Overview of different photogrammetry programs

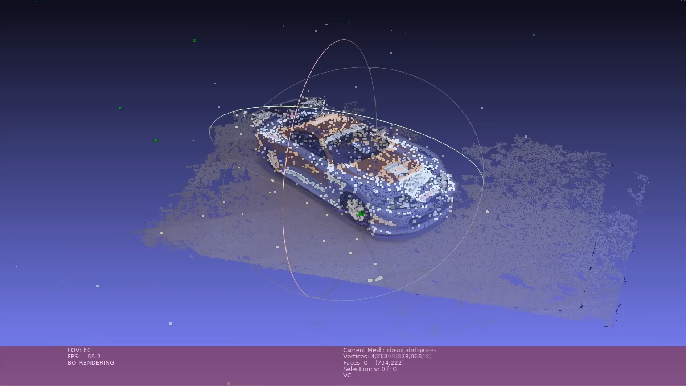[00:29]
Once the camera poses are known the second step consists of creating a dense point cloud.
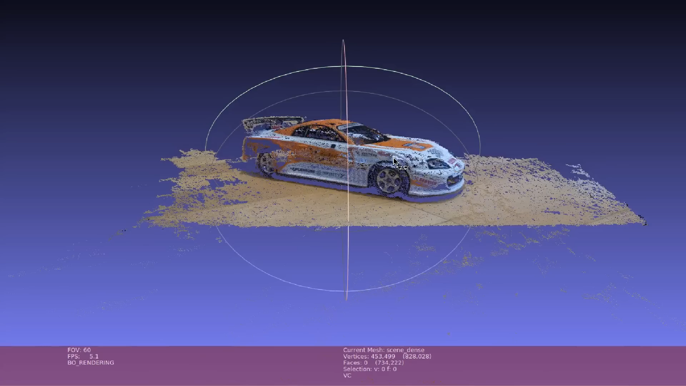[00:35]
We are talking about millions of points even for a simple object.
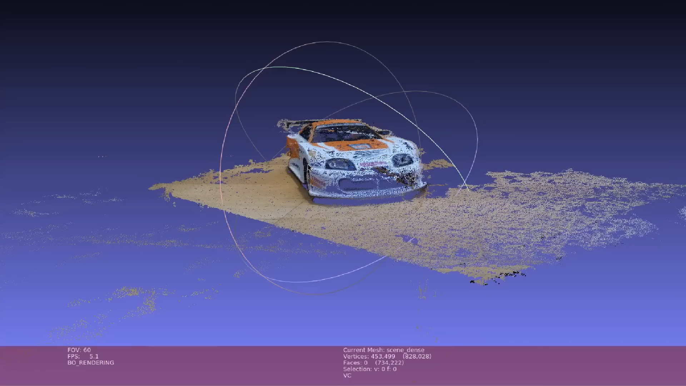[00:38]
The points can be colored and the resulting cloud can already be a useful result by itself.
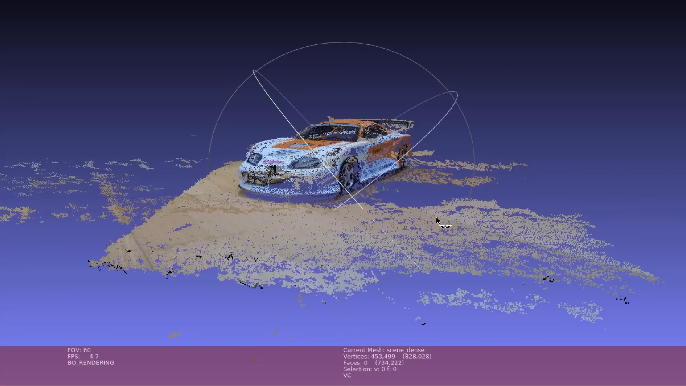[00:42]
Note however how it's still just a set of disconnected points,
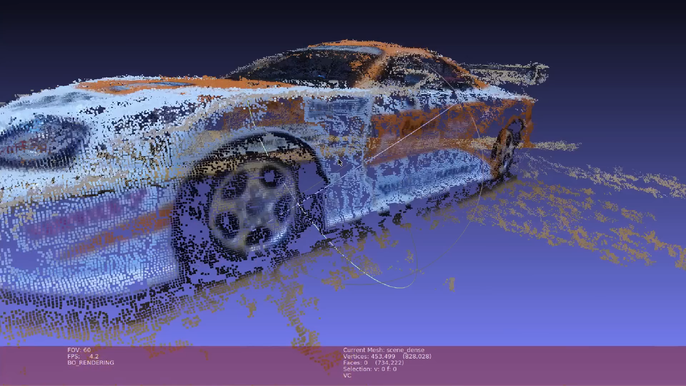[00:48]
there are no faces in the model.
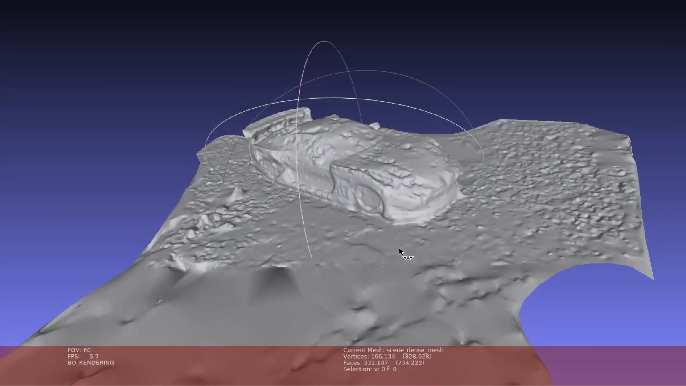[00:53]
And as you probably already guessed the third step is the surface reconstruction where the faces are added to the model which becomes more tangible.
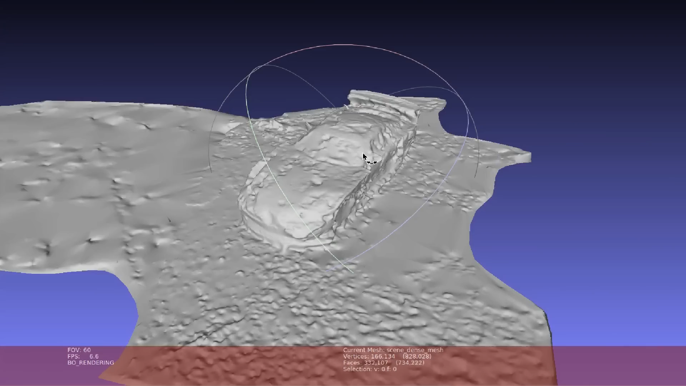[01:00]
This can also be colored, but keep in mind that this is a colorization applied on the vertices, it's not a texture.
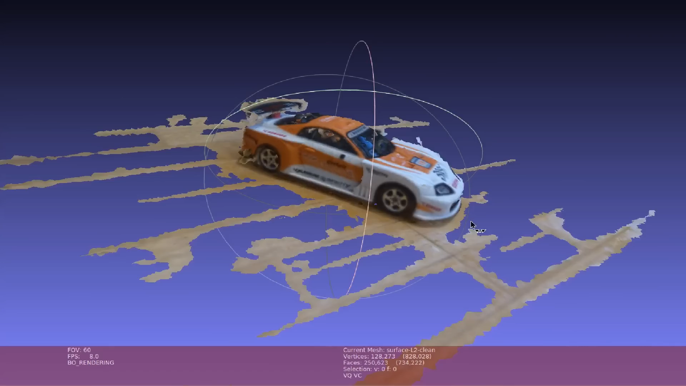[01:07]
This means that if you reduce the number of points in order to simplify the geometry, you'll end up losing detail.
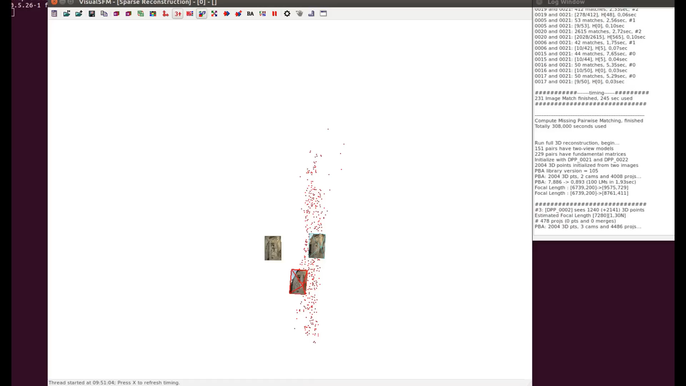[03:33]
We can see the cameras appearing as their position is computed, which is not super useful, but quite pleasant.
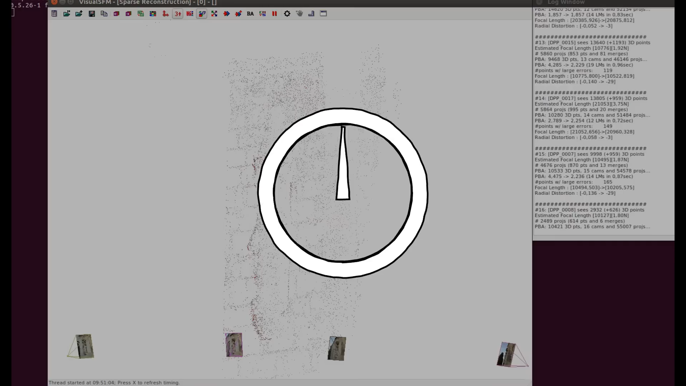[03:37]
Once this is completed, we can start the dense reconstruction.
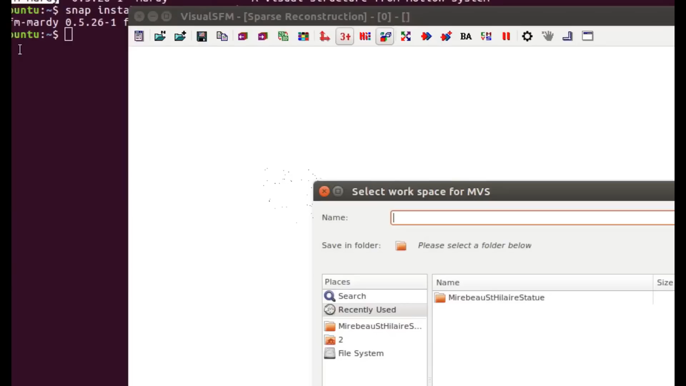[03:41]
We choose a folder to store the result, and get armed with a lot of patients.
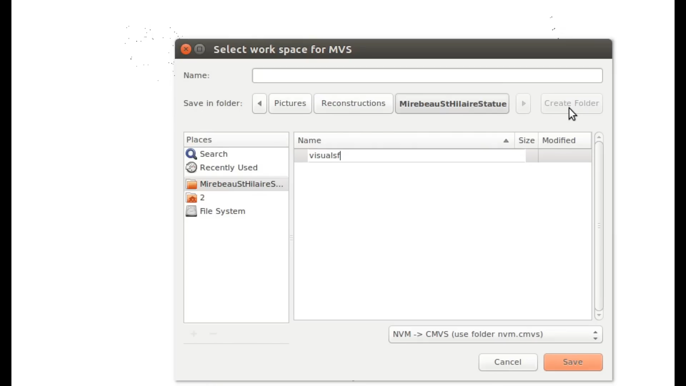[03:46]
For this step, Visual SFM internally uses CMVS, which is another of the tools we'll see later.
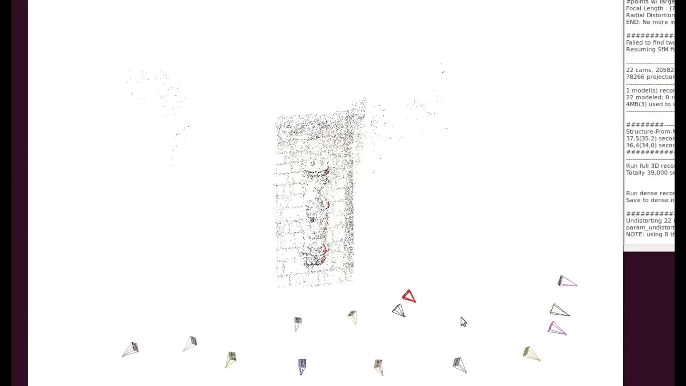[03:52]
And one hour and 40 minutes later, it's done. There's not much more we can do in Visual SFM,
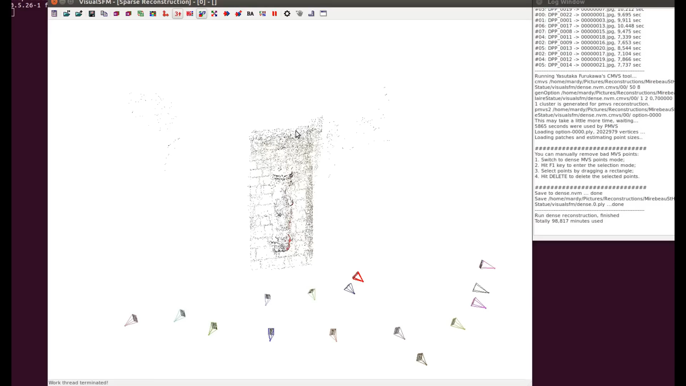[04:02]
so we switch to MeshLab to perform the surface reconstruction and the texturing.
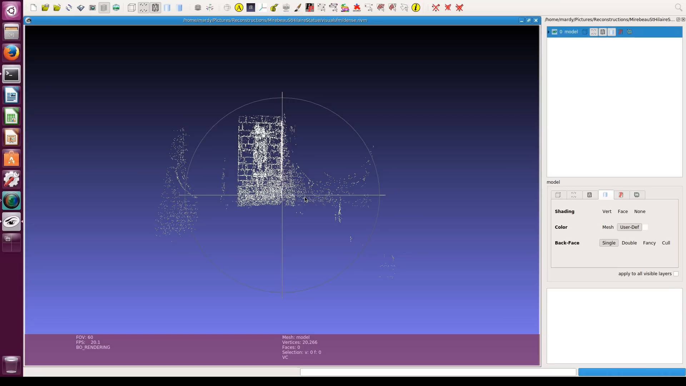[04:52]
So, let's turn this poor statue as it should be.
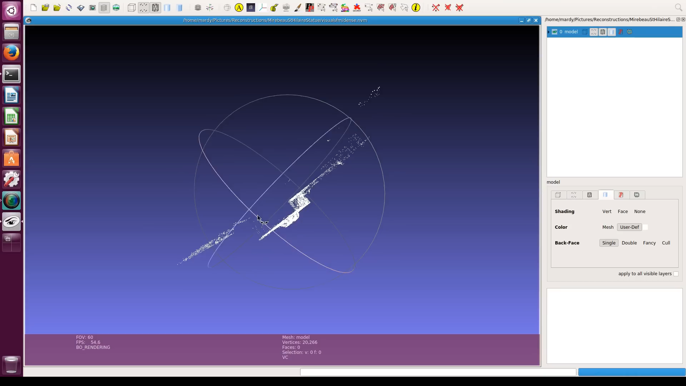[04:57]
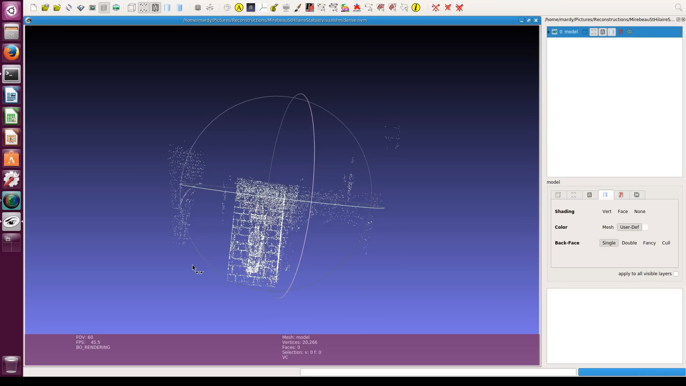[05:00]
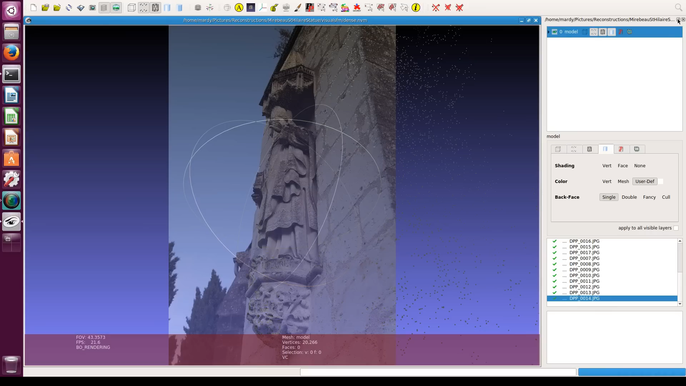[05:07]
If the scene we loaded contains information on the camera poses, MeshLab can also align the view to any of the source images,
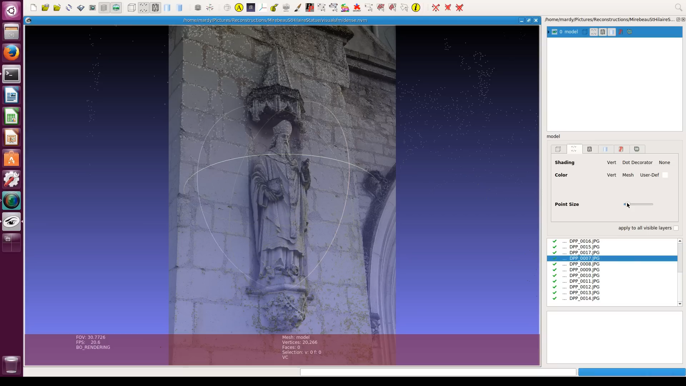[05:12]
so we can see which features of the images were used for the reconstruction.
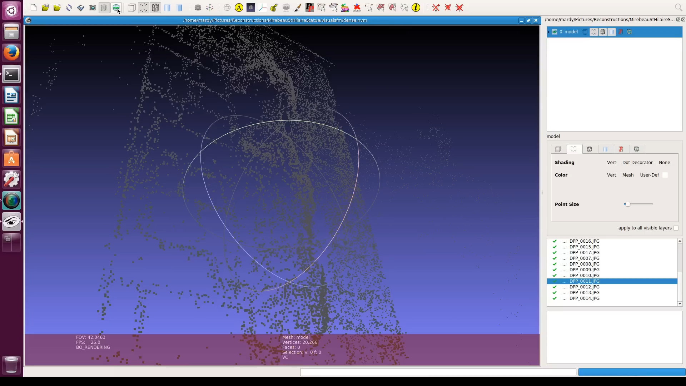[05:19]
Generally, it's high contrast areas with no reflections or motion, those who work best.
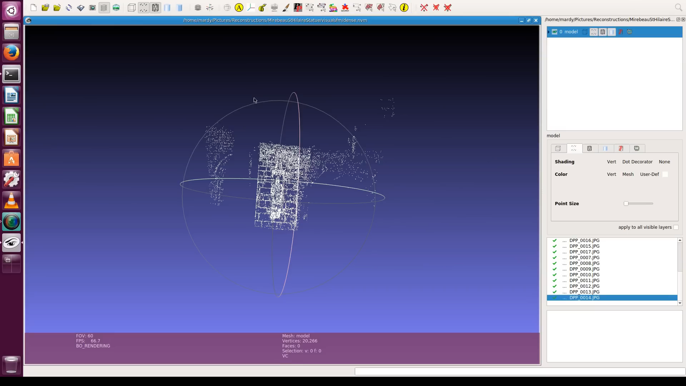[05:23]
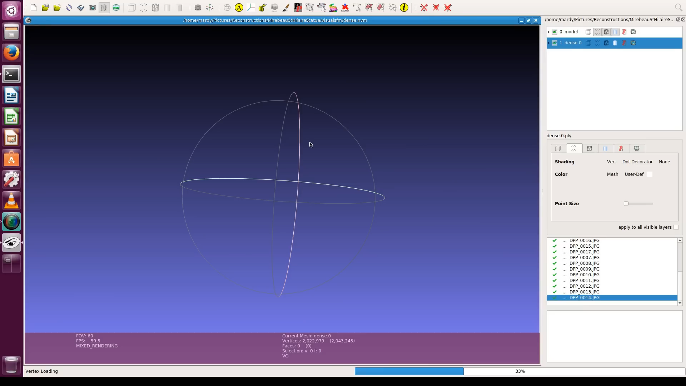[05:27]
Now we load the dense cloud generated by Visual SFM. Again, we have to spin it a bit.
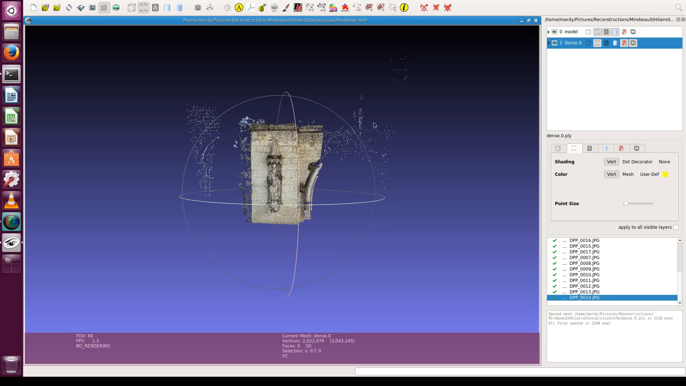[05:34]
We hide the sparse cloud, we don't need to see it now.
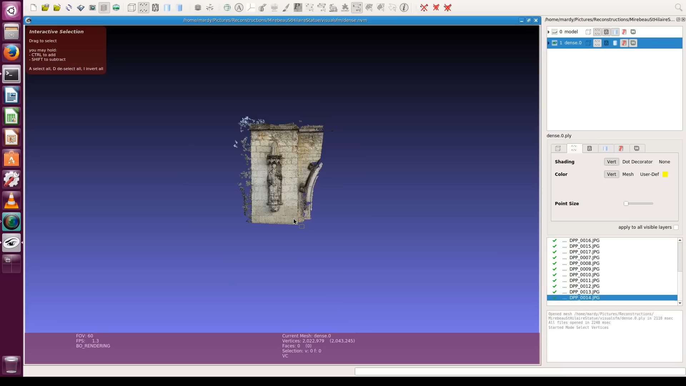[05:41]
And to simplify the model, we select only the interesting part.
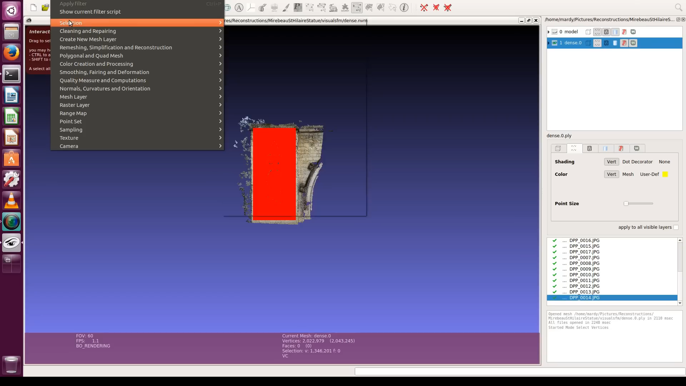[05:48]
We then invert the selection, so
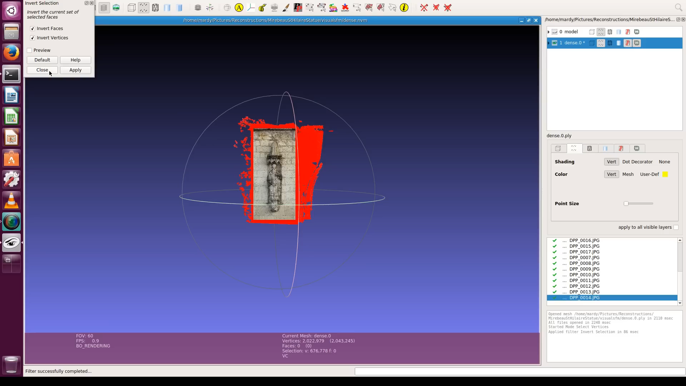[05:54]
we can delete the rest. It's now time to turn this point cloud into a real model by giving it a skin.
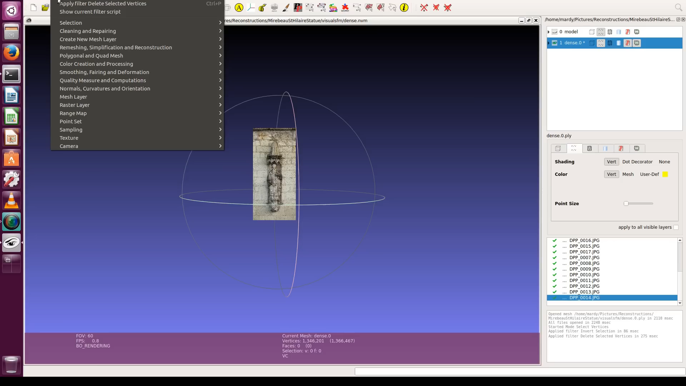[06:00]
We apply the Poisson reconstruction.
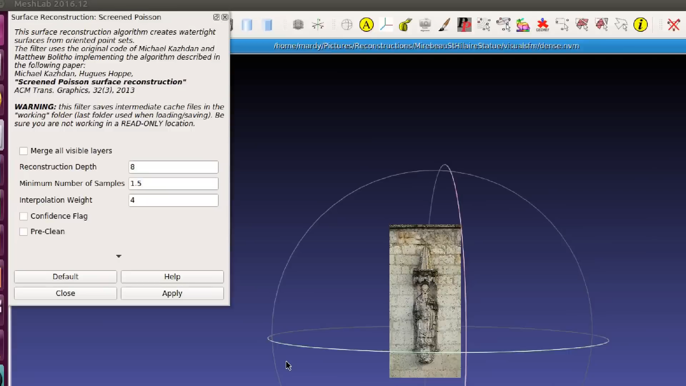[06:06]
I'd recommend a depth of at least 10, let's use 12 here.
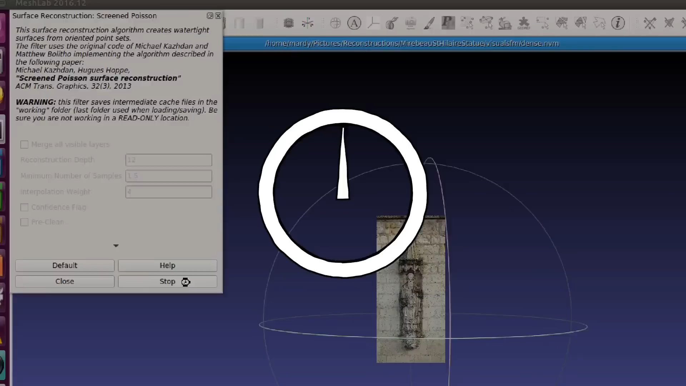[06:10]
After a couple of minutes, we get our model filled with faces, including a few more which we didn't need.
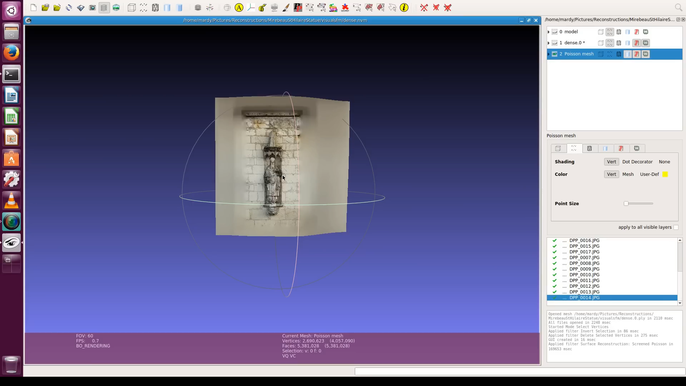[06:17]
So, again, we select the faces we need,